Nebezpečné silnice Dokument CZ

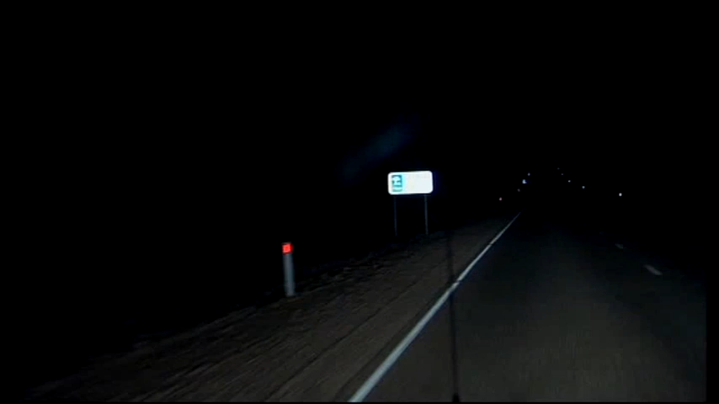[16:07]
V půl jedenácté večer se čtyři přátelé vydali na další etapu svého putování na východ.
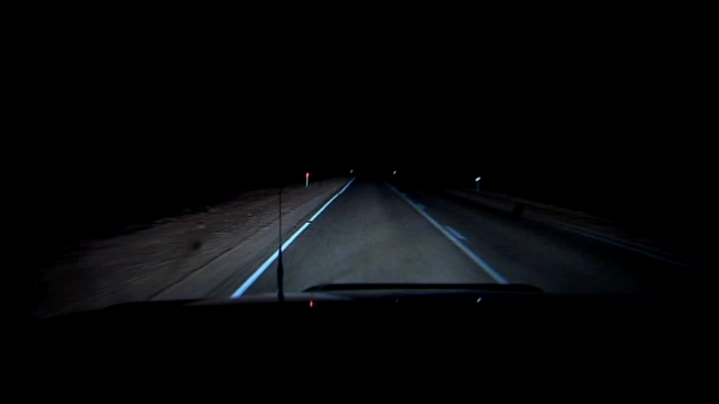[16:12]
Nekonečná rovina aerovy silnice se zdá bezpečná, ale když se k tomu přidá lidský faktor, psychologie, nebezpečí stoupá.
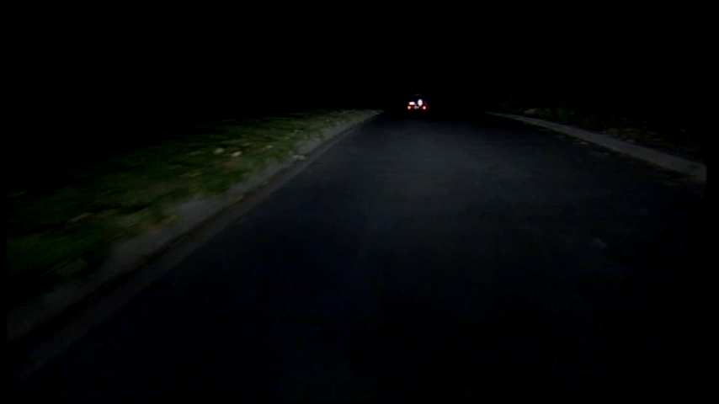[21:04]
Když se ve zpětném zrcátku objevila světla přibližujícího se dalšího vozidla bylo už pozdě.